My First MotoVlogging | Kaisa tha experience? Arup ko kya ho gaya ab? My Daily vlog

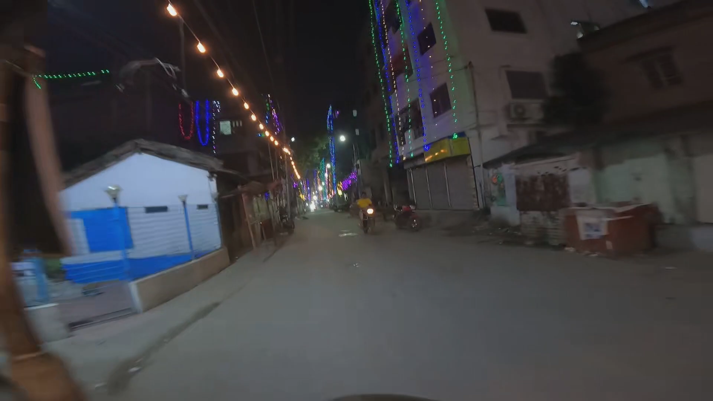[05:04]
मायका वाला मोहल्ला में, जो कि काफ़ी अच्छे से सजाया हुआ है। अभी बस एक दो दिन रहेगा, फिर तो ये लाइटिंग भी बंद कर देंगे वो।
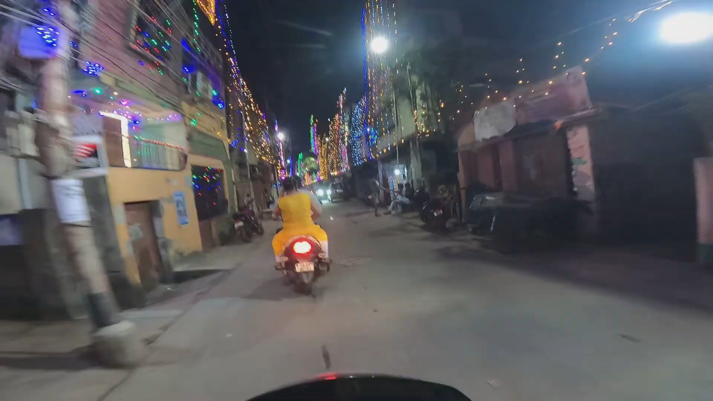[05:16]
और ये हम पहुंच गए, ये देखो मेरे घर के सामने, देखो ओए शॉर्ट रे
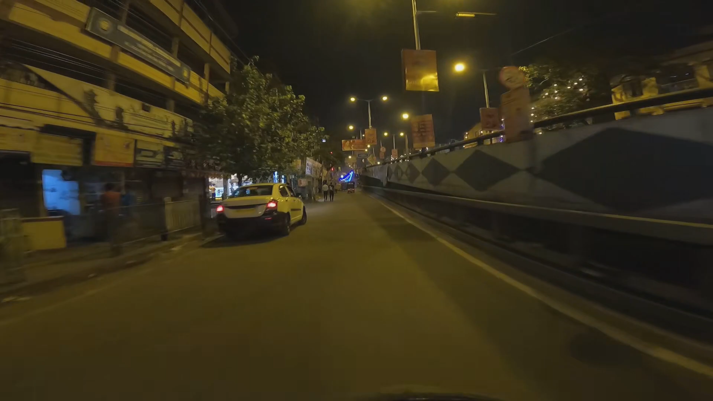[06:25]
तो यहाँ पे भी आप लोगों को कोलकाता का जैम देखने को नहीं मिला।
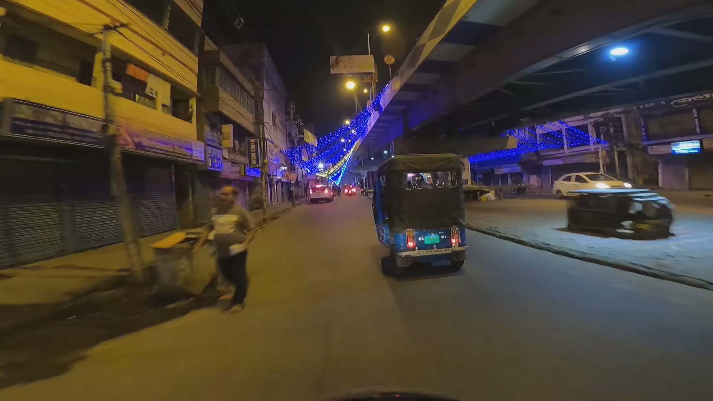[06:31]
आप देख सकते हैं कि लाइटिंग कैसे अलग अलग जगह में अलग अलग टाइप में लगा हुआ है। यहाँ पे ऊपर ब्रिज है, नागर बाजार का ब्रिज,
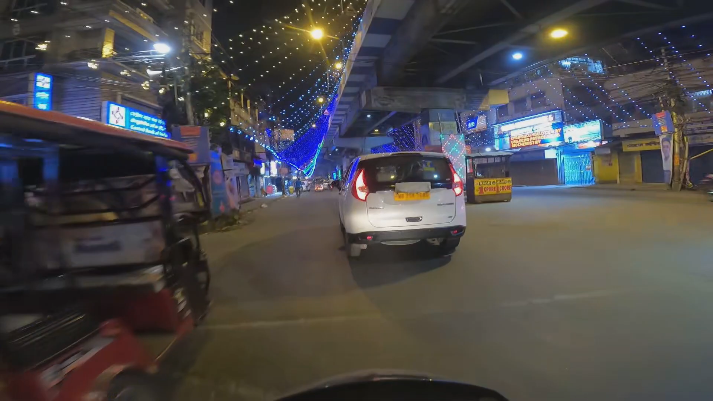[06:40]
तो वहीं से एकदम रोड तक आया है फेरी लाइट्स का जो है।
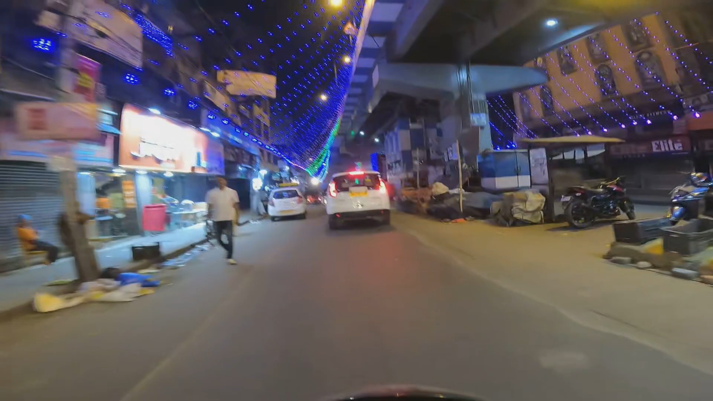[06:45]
ये फेमस ताज होटल है यहाँ का,
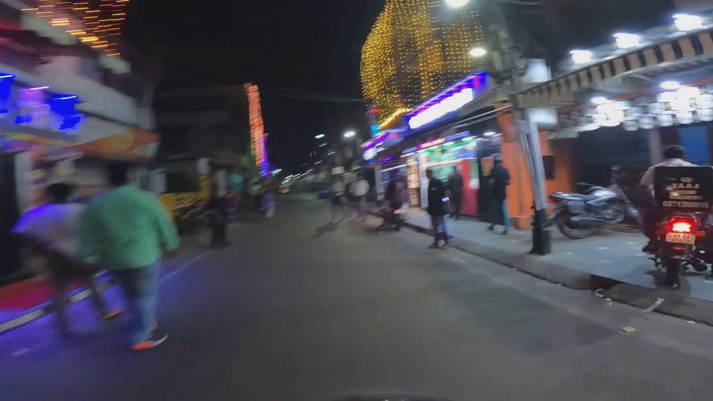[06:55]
बहुत टेस्टी खाना भी मिलता है इधर।
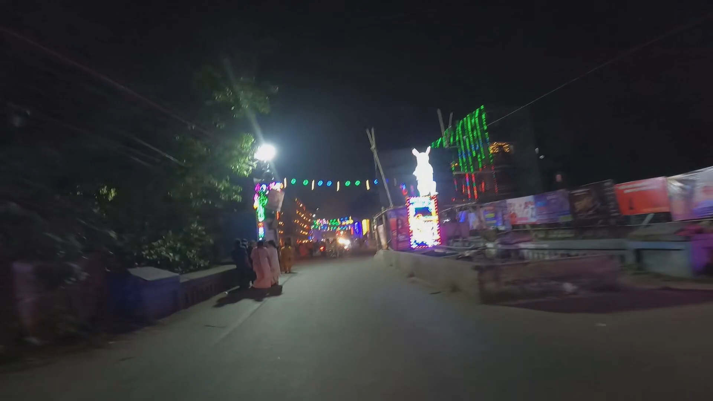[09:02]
रात को 12 बज रहा है और भीड़ तो ऐसा है कि शाम हो रहा है।